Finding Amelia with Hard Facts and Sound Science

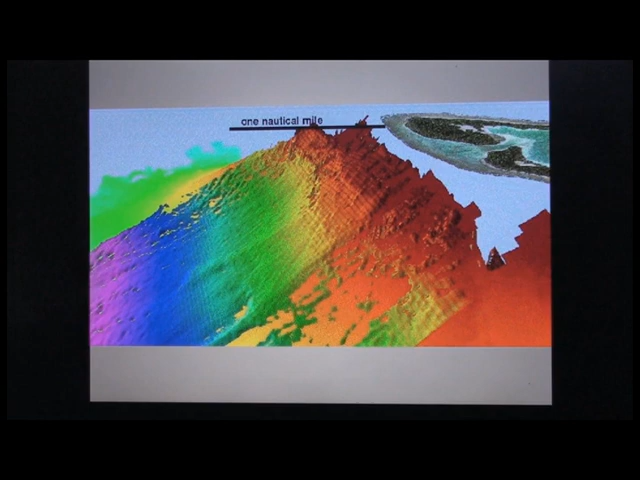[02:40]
And so, in, say, sea beam sonar, it's a rough, rough area. It's a craggy underwater mountainside. This is the first aerial photograph of this section of the island.